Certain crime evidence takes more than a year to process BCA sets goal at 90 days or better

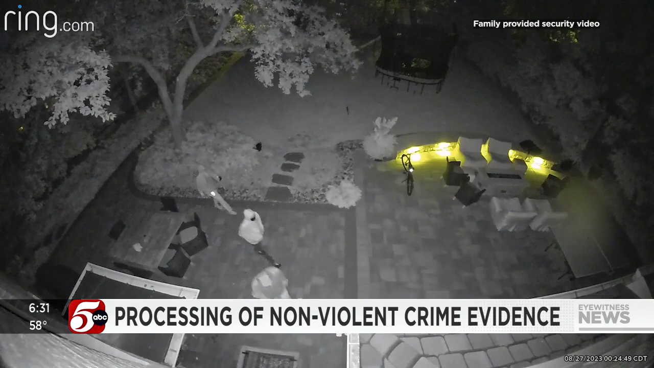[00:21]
Paul family shared this motion camera video with 5 Eyewitness News that they say captures people coming in their yard, going inside their house to find keys and then driving away with their vehicle.